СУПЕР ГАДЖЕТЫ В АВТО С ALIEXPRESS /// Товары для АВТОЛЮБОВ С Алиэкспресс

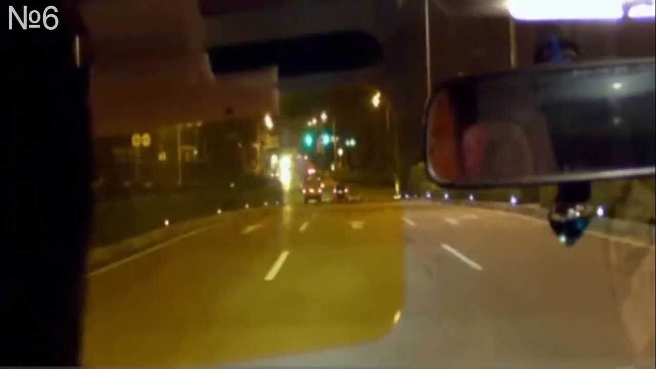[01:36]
С помощью антибликового козырька облегчается вождение автомобиля, как в дневное, так и в ночное время суток.